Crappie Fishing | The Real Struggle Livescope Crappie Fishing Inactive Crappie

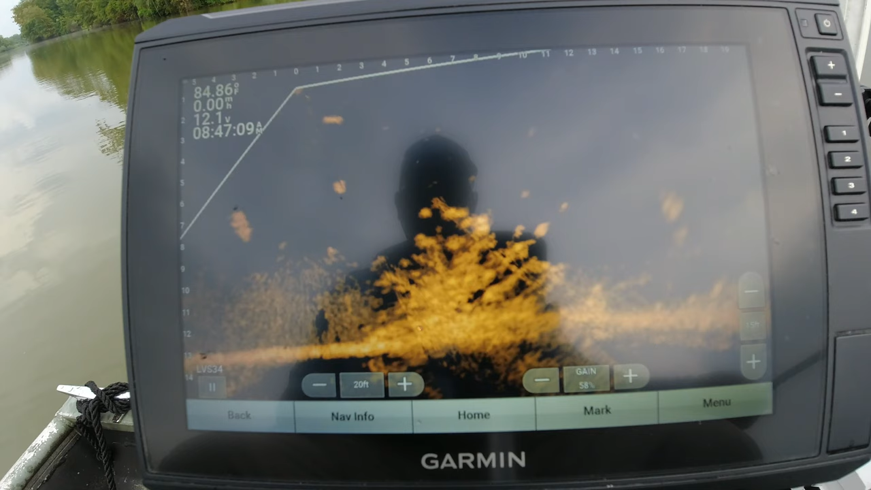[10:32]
They getting deep in it. Now, got to retie, y'all. All right, here we go.
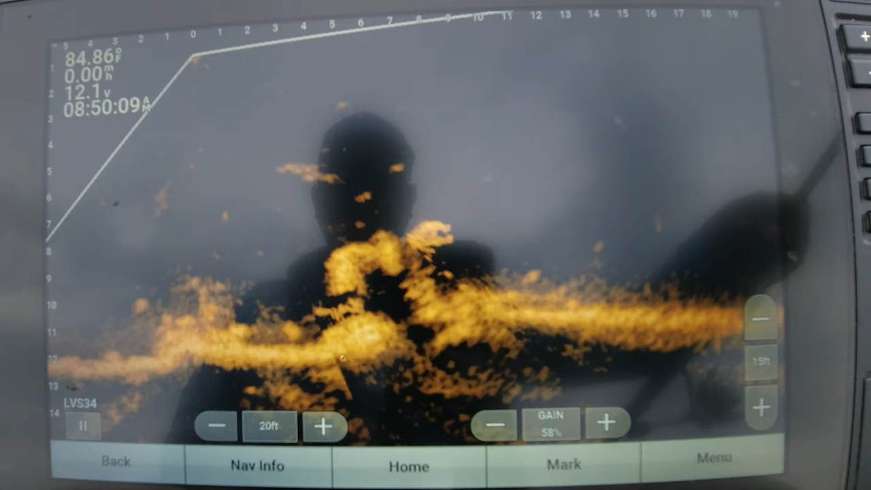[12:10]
On screen: water 84.86°F
Like a decent fish there, if it's a fish. See a really bright spot right there. Yeah, that may be a catfish. He folding on off in it. See him going down off in there? The wind has switched directions on me. Got me spun all the way around.
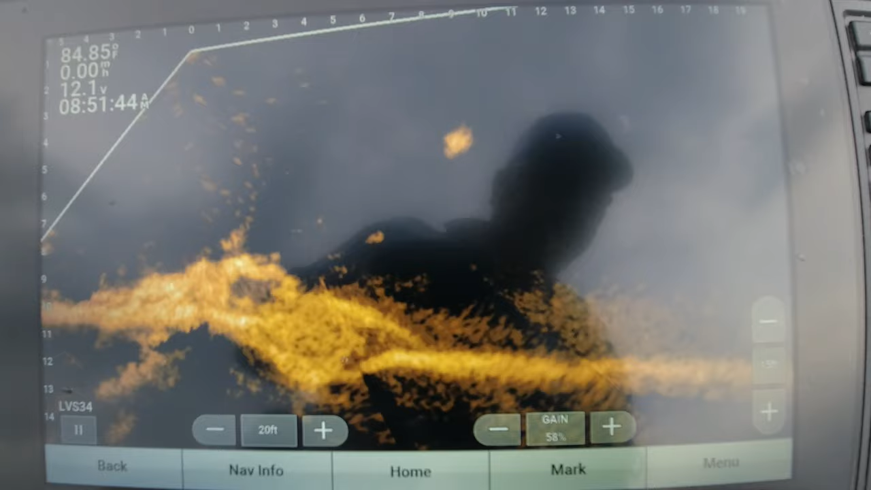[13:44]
On screen: water 84.85°F
A little bit bigger bait. Not sure if this is going to be the color, but got to check it.
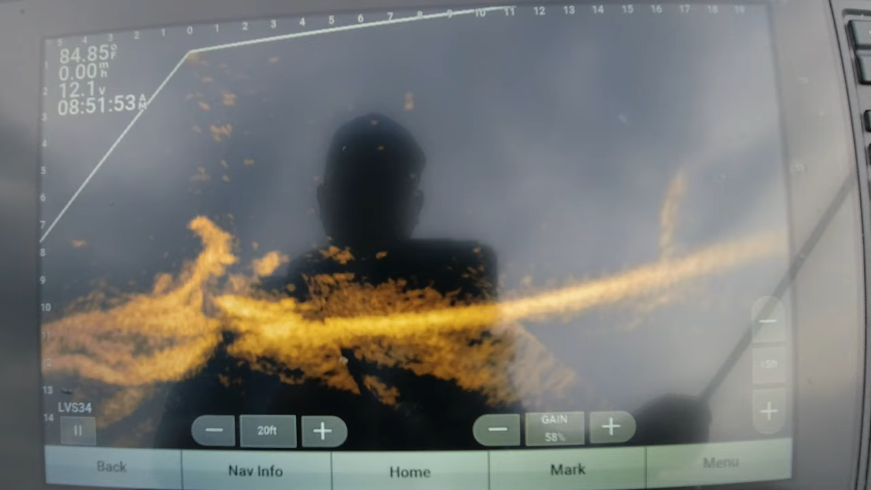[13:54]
On screen: water 84.85°F
There's that one right there. Now I'd like a piece of structure. Maybe that's probably a piece of structure. These jokers is getting dug into this structure right now. Golly.
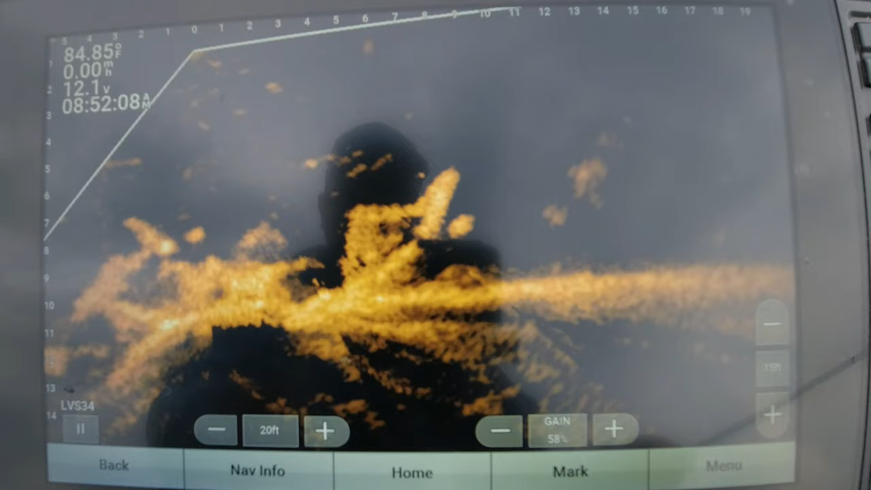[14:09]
See one sitting on the backside of that little stump right there.
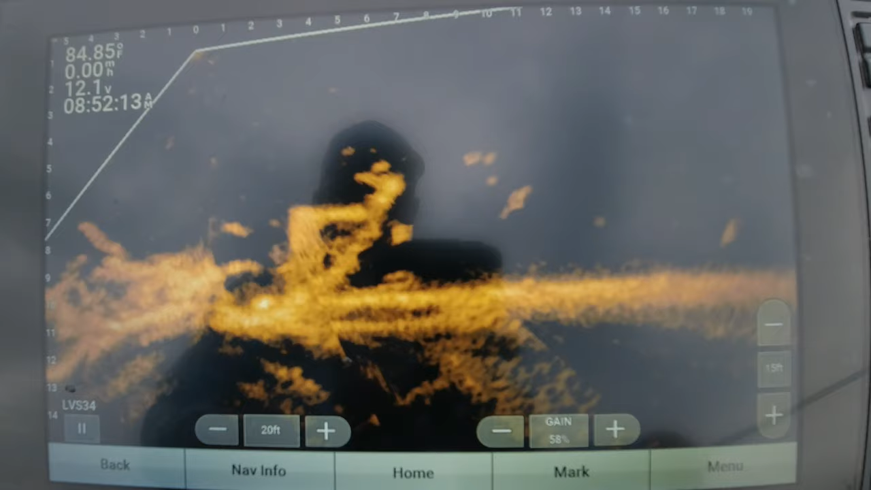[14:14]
He's right at up under it. Gonna see if we can drop a jig on top of his head. If I can see him when we get spun around.
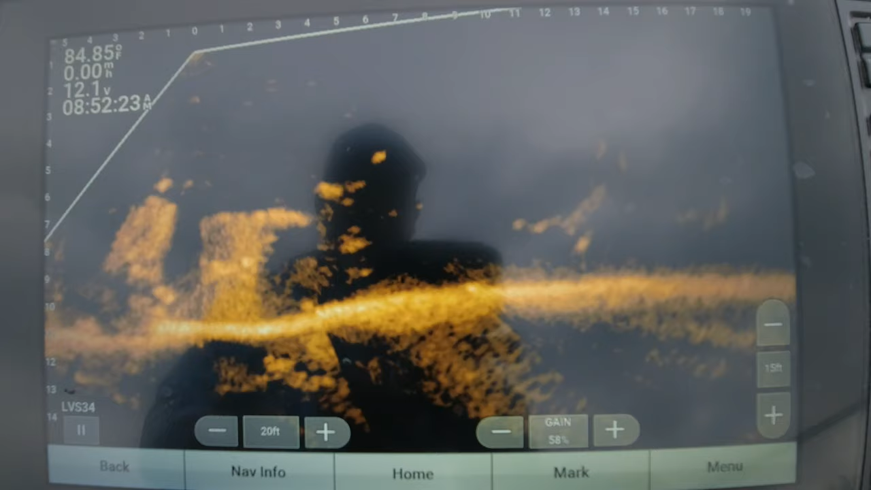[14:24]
On screen: water 84.85°F
Oh, he took that choker, darted off. There's a couple more of them there.
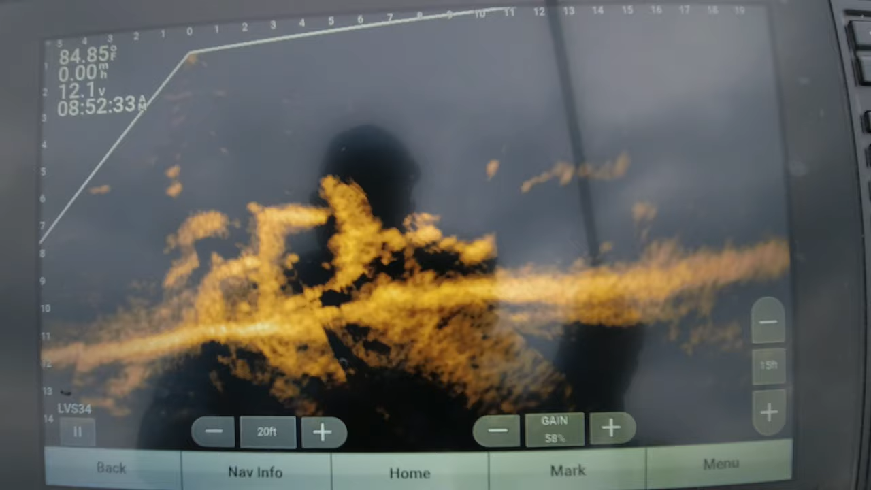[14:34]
On screen: water 84.85°F
Maybe that same fish, just coming back a little lower.
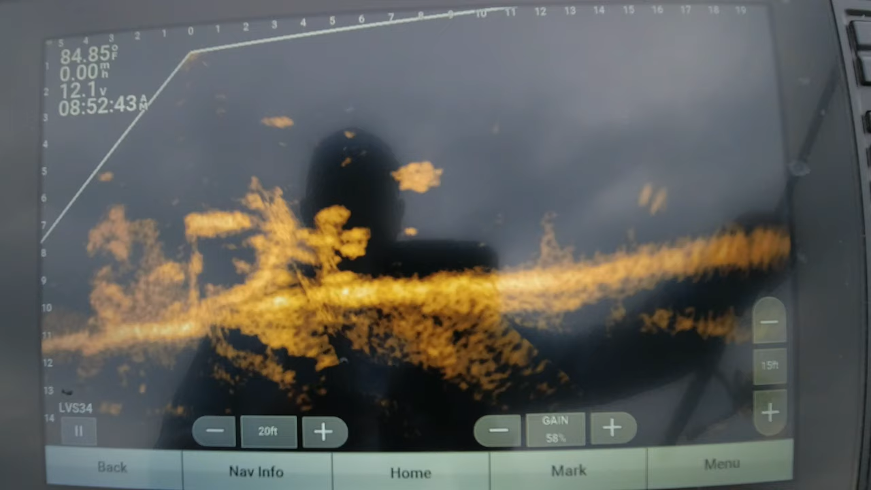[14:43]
On screen: water 84.85°F
Well, at least he's seen it.
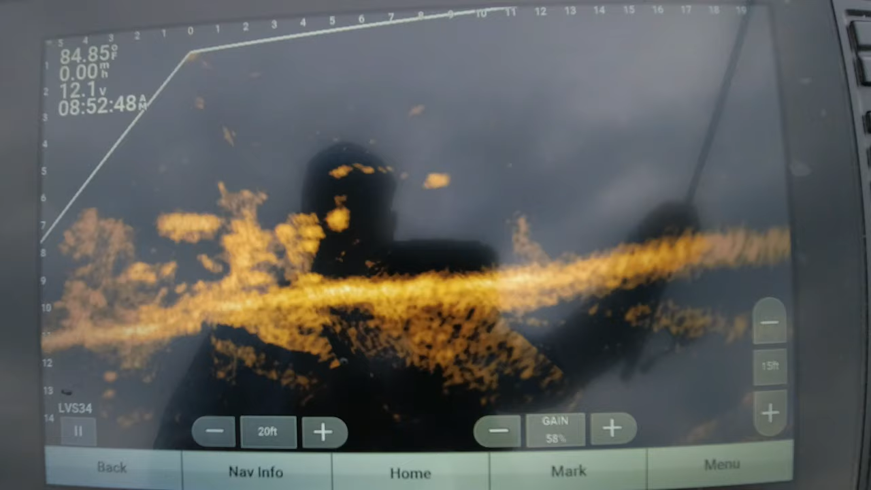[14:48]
On screen: water 84.85°F, speed 0.00 mph
Come on, come on. There we go. Well, he might make it. Nice little keeper. Nice little keeper. Oh, yeah. All right, let's get on another one.
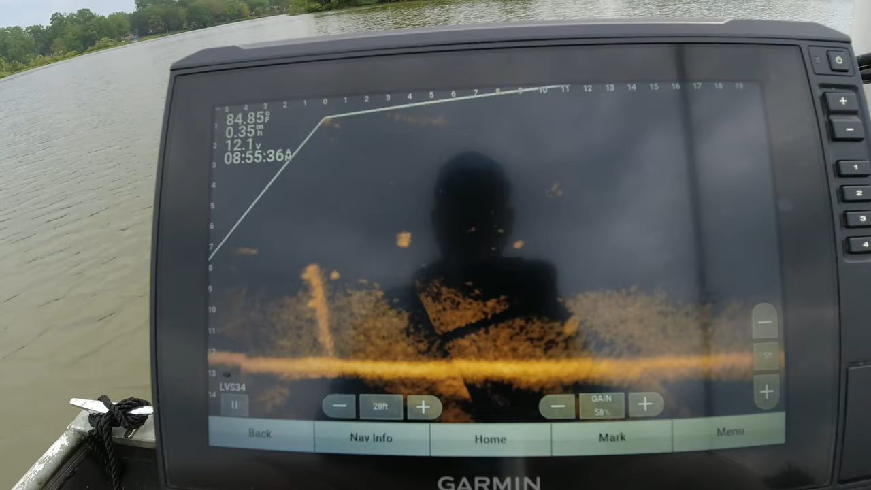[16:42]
Is that him right there? Oh, he is. He finally came out of there. He was backed up a little bit. He's right up under the boat. Right up under the patrol motor. That's him right here. That's the one we're trying to get to. Alright. Get us stopped. See if he'll eat. Come on. Come on. Oh, moving a little bit too fast. A little bit too fast. Don't you go nowhere. I got something you want to eat.